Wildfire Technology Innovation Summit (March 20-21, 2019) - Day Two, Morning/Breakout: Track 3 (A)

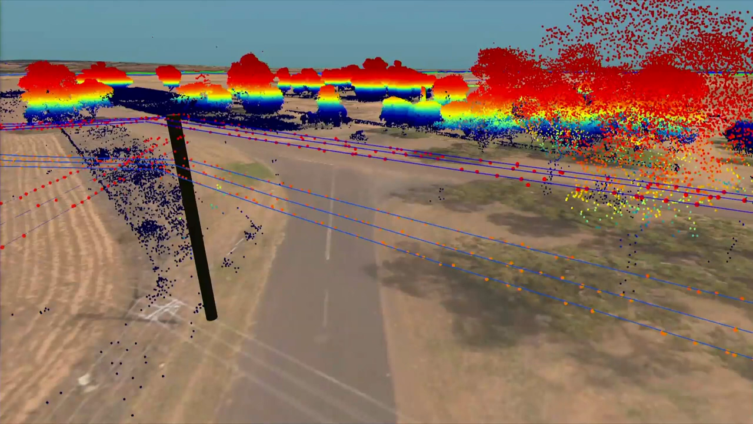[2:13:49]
ROAMS does this by using LiDAR technology and ultra-high resolution imagery.
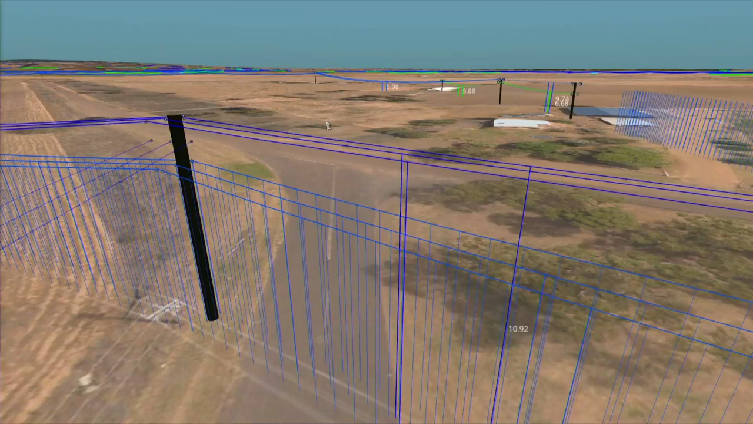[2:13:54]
Aircraft mounted with sensors are used to efficiently capture the position of every asset to millimeter accuracy,
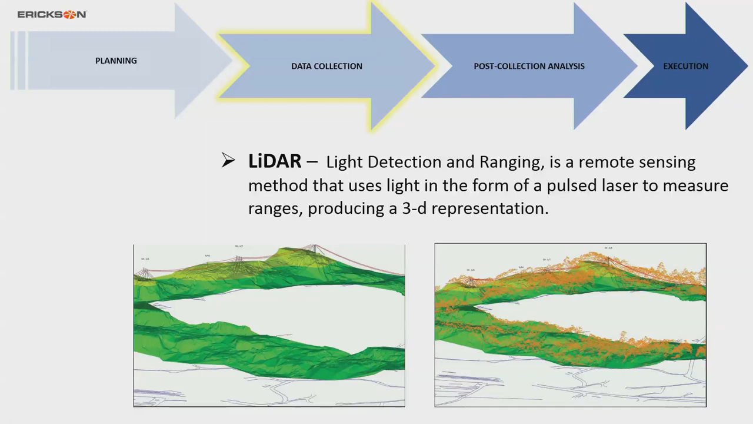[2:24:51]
And they fly their power lines with helicopters mounted with LIDAR many times a year just so they can map the changes in vegetation. And a big chunk of that is now strictly for firefighting reasons. This is a LIDAR image from satellite imagery, and you can sort of see the difference. Also fantastic data, but used for slightly different things.
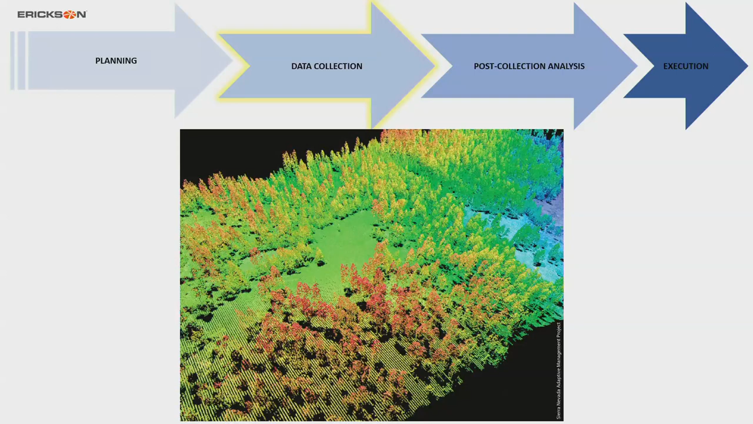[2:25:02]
Infrared camera, the U.S. government and the Forest Service are big users of this.